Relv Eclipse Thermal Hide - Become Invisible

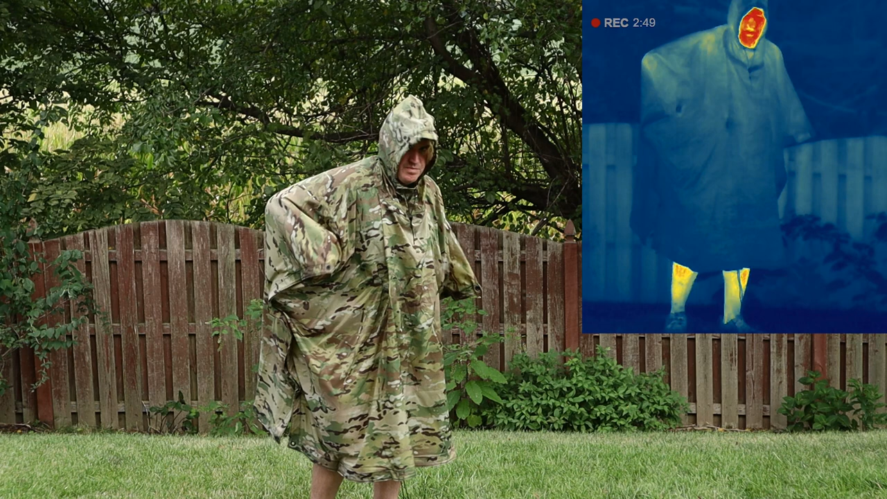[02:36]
well, a simple poncho works perfectly to hide a heat signature.
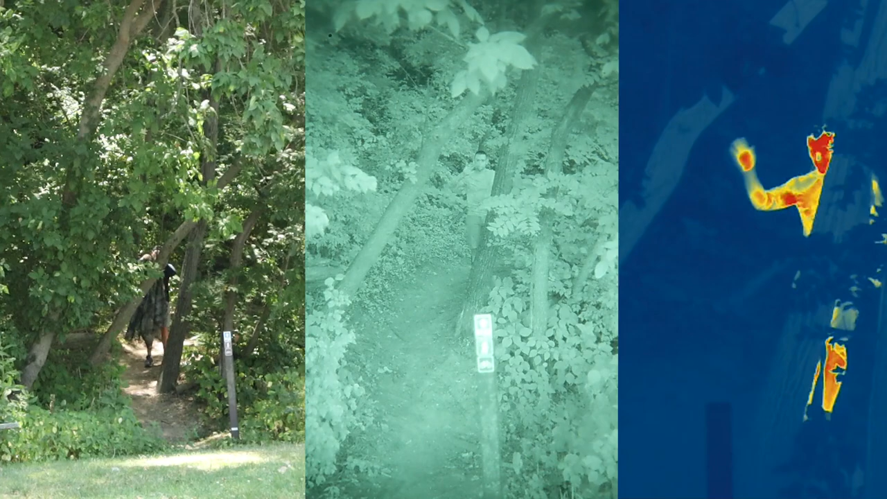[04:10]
And I'm actually going to do something a little bit different as I'm actually going to watch the footage alongside of you and then make comments as to how effective it is in each of the different visual spectrums.
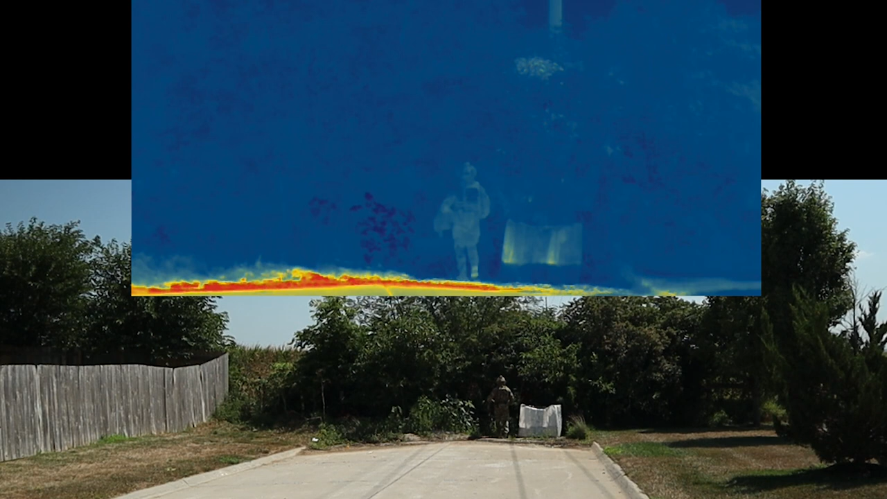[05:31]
You do see it skip a little bit. That's actually when the thermal is calibrating. Now what's interesting here is I've almost disappeared completely visually but from the thermal and you can see after
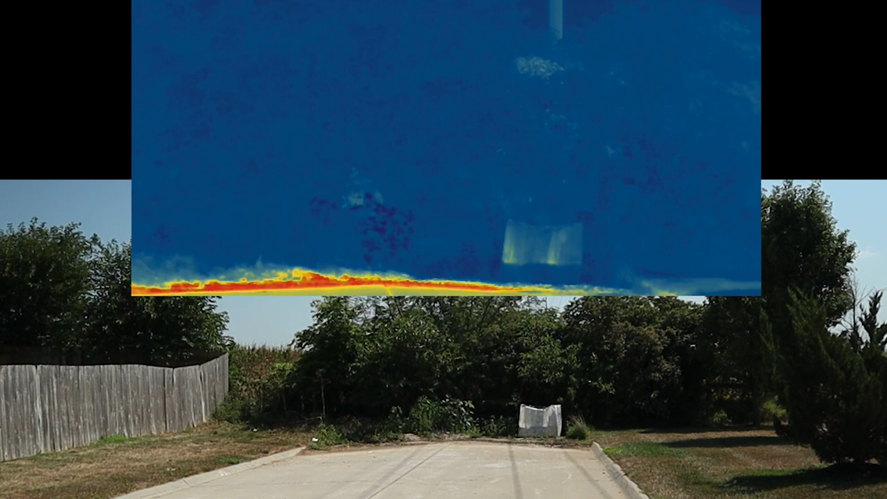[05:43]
that calibration I'm still pretty visible there like you can just see me sitting there. So what I'm going to do then is actually set up the ralph hide in front of me just kind of hang it up off the trees and oh wow okay. I kind of saw it for a second there and I'm pretty sure I get it all set up and I'm kind of curious how this goes once I get it all in position but I'm trying to hook it on one of those tree branches which you can kind of see me doing in the bottom picture there.
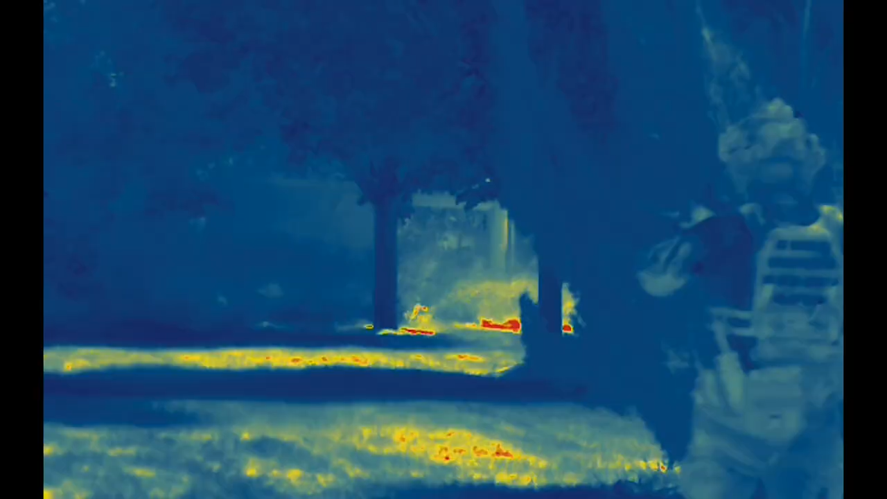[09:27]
Here we go setting up in the thermal though.
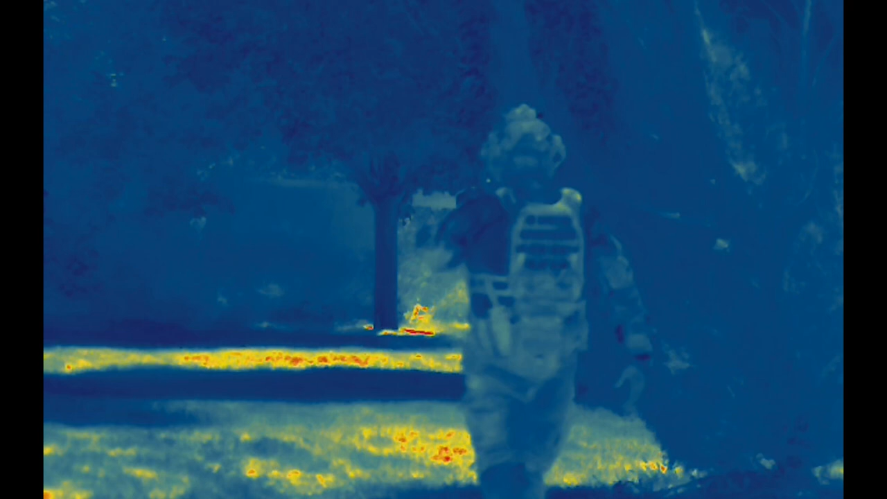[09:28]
The thermal cam was in the way of the last one so I had to kind of split up the way we did it. So let me go around the back side again we'll we'll speed this up till we see my little legs cut through on the back end there. And I think I think I just saw him pass over. Ah there I am okay. All right so what I'm gonna do is come near the hide and you can kind of see my body coming towards the thermal hide and look how well you can see the top portion of me as we move through the brush and everything is moving all the trees out of the way. I'm really easy to spot uh particularly that upper side of my chest and there's my face.
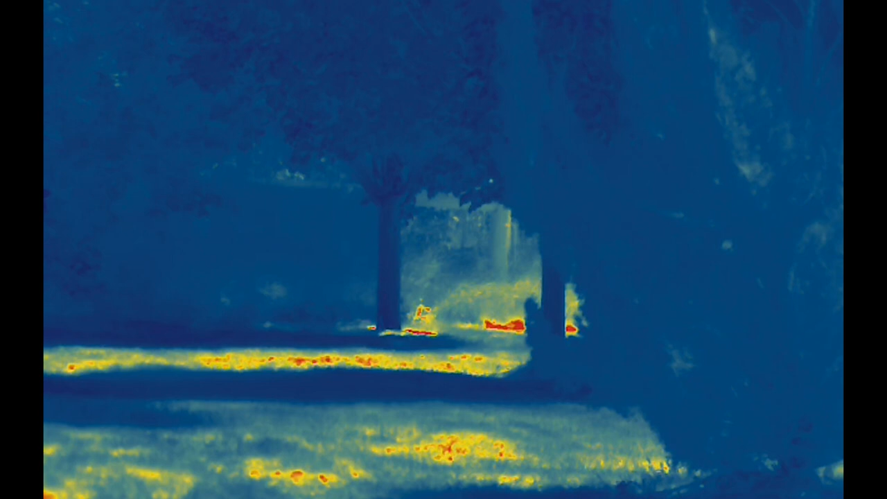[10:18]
Now the hide does have kind of a uniform box to it. I wish it did break it up a little bit more to look more like the panel on the right. Seeing my face again though that's really surprising how well I just disappear underneath. It does have that uniform look to it so you kind of see the difference.
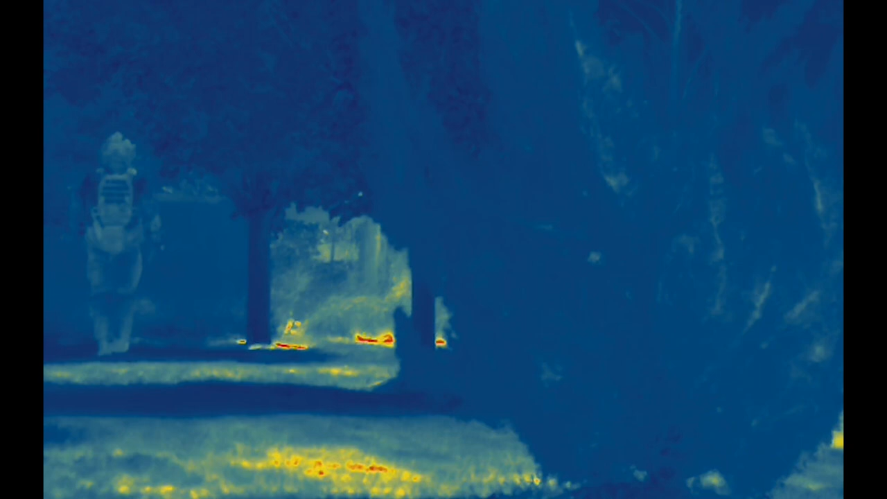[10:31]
I kind of went back and wanted to show you what it looked like underneath that you definitely disappear but this is the difference when you have the hide and when you don't kind of
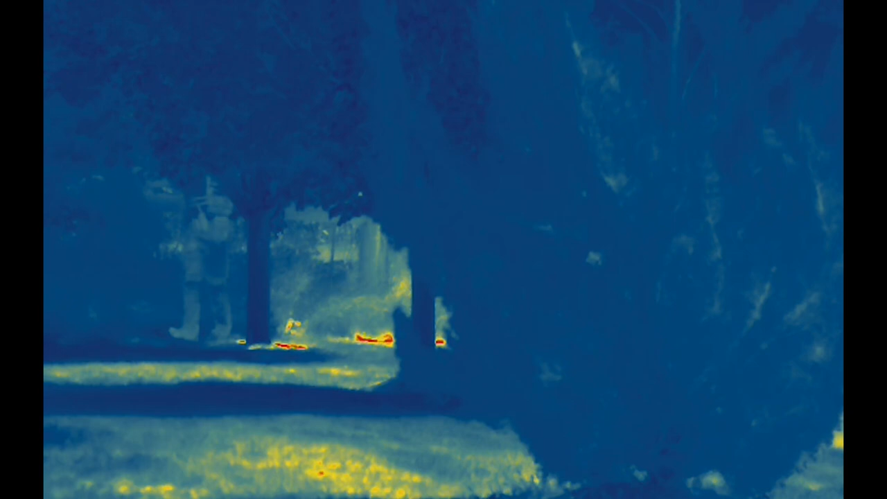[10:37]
what it looks like visually so yeah just so you're aware. So as you can see you can definitely disappear from both visual and from thermal using the eclipse.
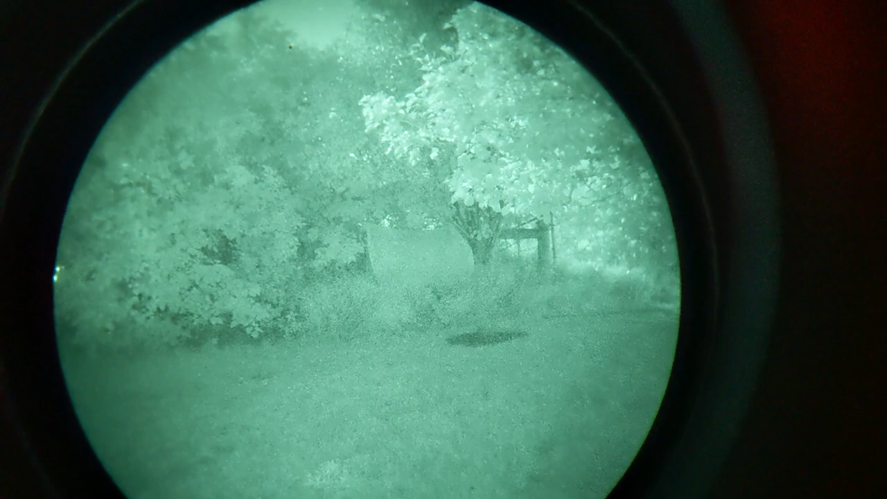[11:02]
Okay here's that same position at night and wow okay
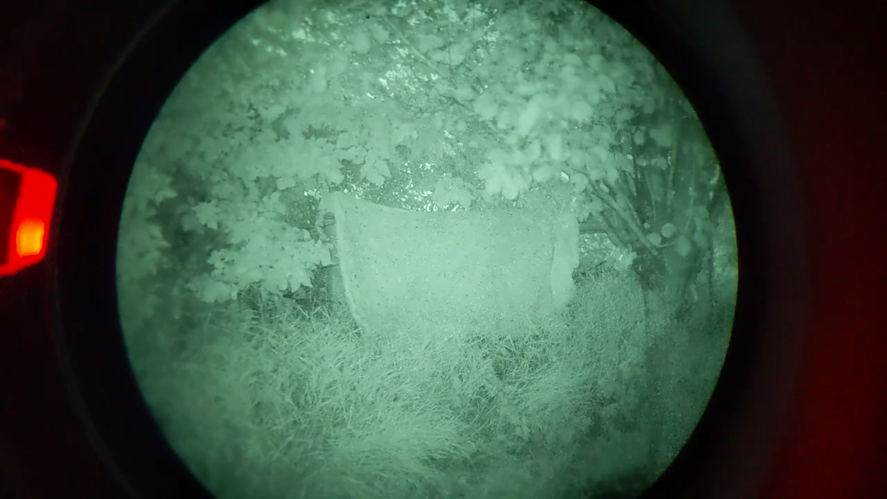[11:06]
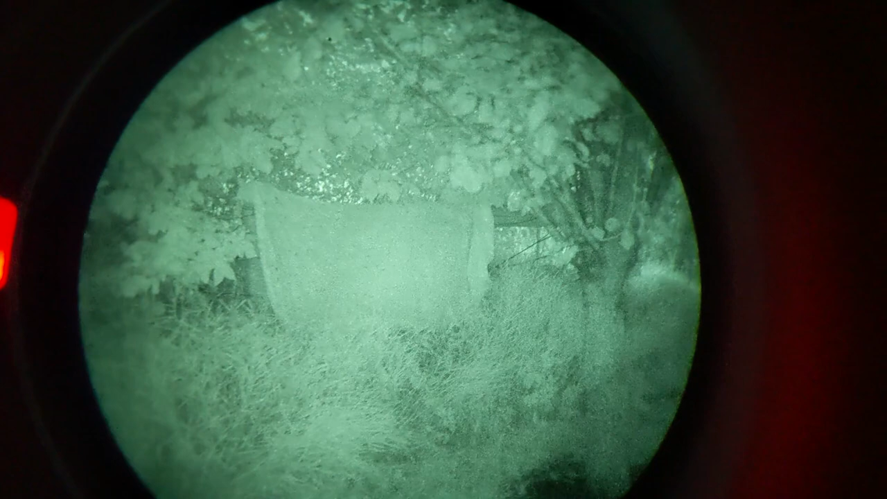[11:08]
so all that really awesome camo and patterns kind of gets lost and I'm not quite sure what's causing that
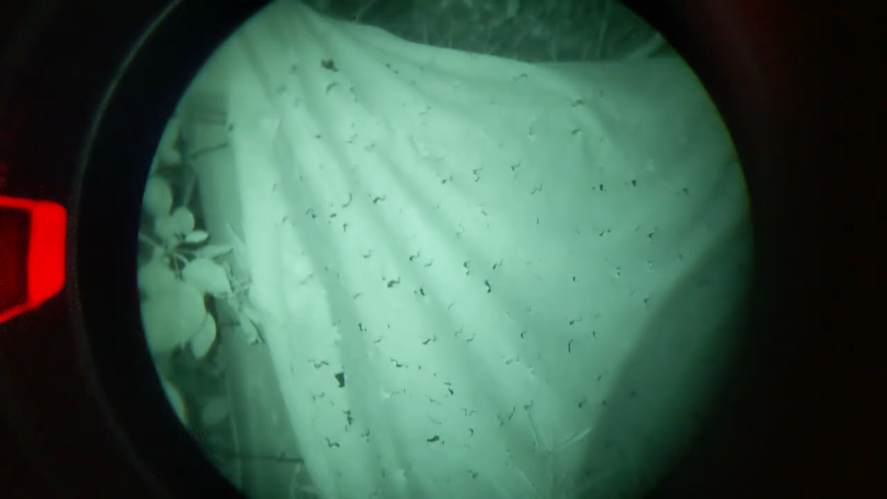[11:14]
but now it just kind of looks like a big sheet with some holes cut in it.
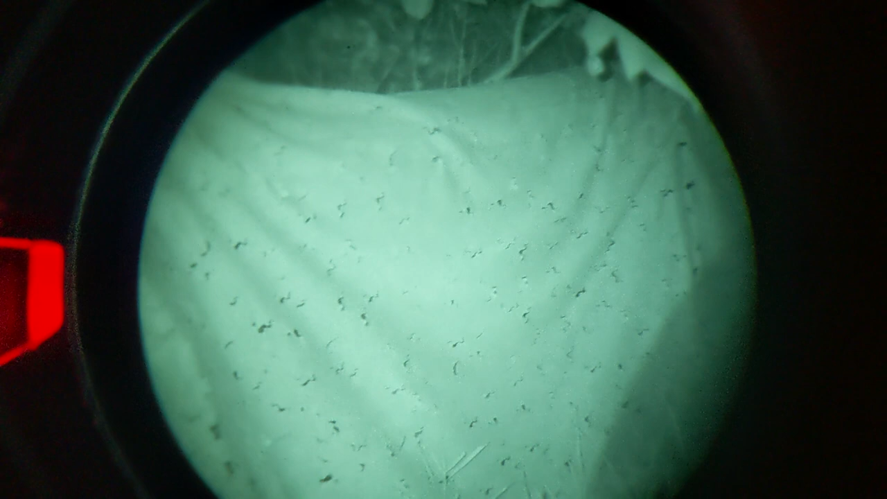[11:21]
This is really easy to see so I'm not quite sure how well it's going to work in this application. Even setting it up further at a distance it's harder to see it kind of blends in but it's just got this weird somebody standing there with the sheet on I'm kind of look to it.